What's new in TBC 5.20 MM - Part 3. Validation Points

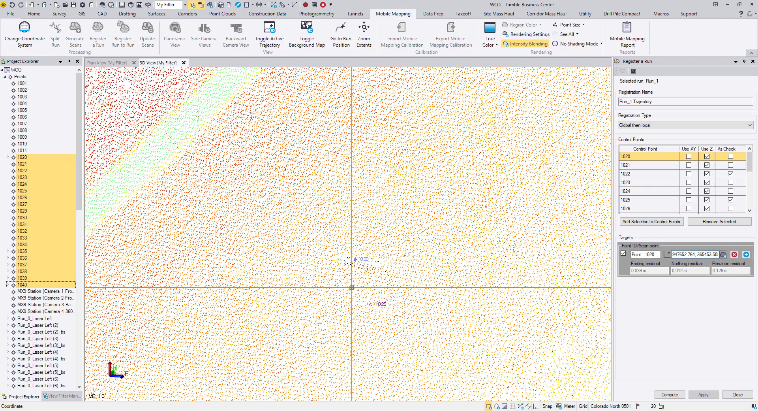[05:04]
Then move to the next point and follow the same routine.
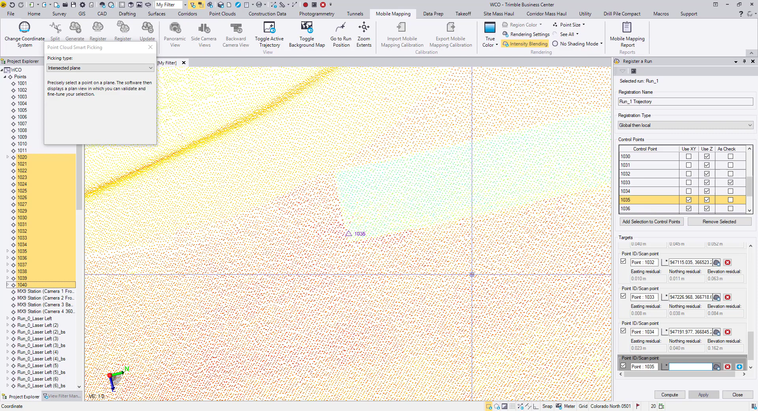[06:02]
The last few control points were surveyed at corners of road marks. I will choose the corresponding picking type.